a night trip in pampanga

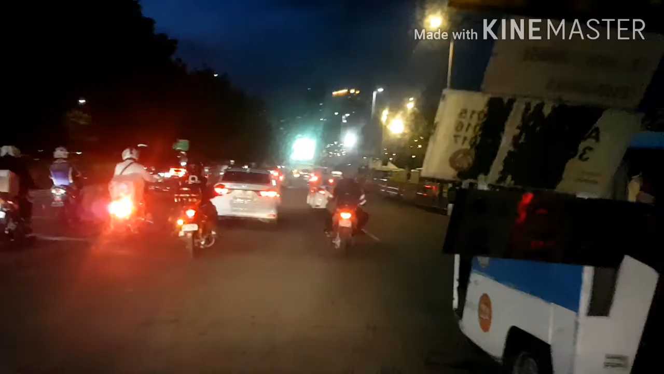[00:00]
Welcome aboard! Manatili sa kanan patungong Padre Burgos North. Tapos gamitin ang dalawang daanan sa kalimang. We're heading to Pampanga!
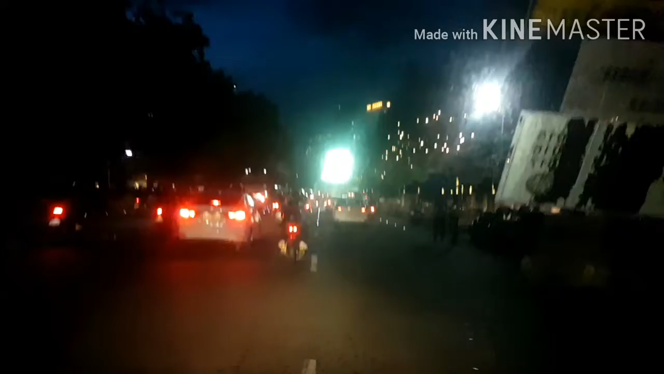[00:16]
Dito tayo sa kalagitan ng traffic.